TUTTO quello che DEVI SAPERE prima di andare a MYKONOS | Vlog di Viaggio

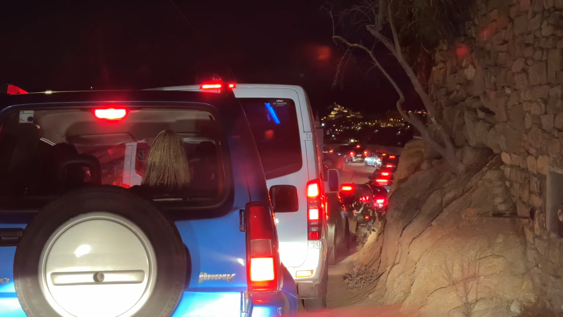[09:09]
Il parcheggio viene 15€ ed è proprio accanto a quello dello Scorpios, quindi come vedete c'è da fare un pochino di fila.